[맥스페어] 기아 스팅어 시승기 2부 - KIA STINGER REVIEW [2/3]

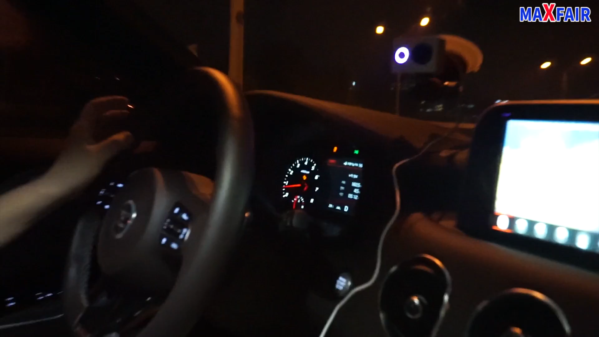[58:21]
잠시만요. 네. RPM. RPM이 2000을 살짝 넘겨. 2100 정도에서 브레이크를 떼면 되거든요.